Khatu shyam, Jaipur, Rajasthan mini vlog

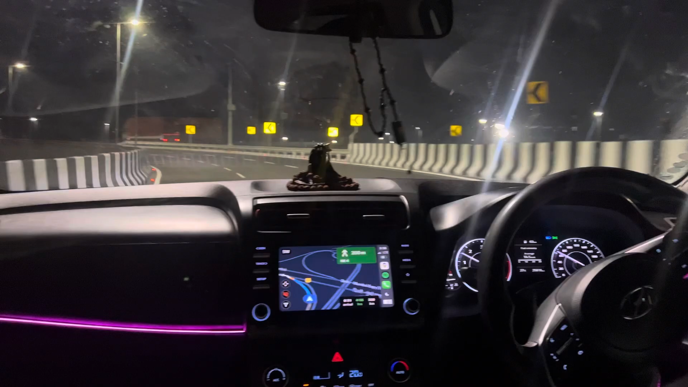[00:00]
हाई गाई वेल्कम बाक टो मैं चैनल आज हम जारे एं जैपूर तो यह जो रोड है यह है